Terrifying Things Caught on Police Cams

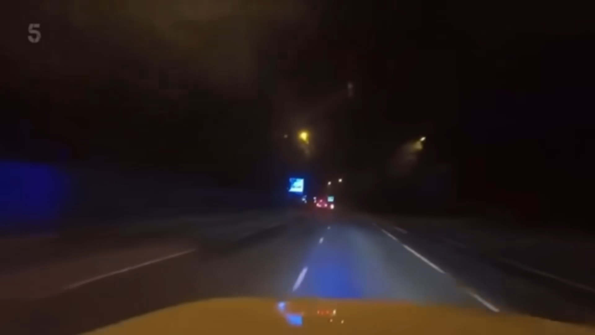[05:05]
The runaway carves across the carriageway. Stand by, it's going off. Oh and my god.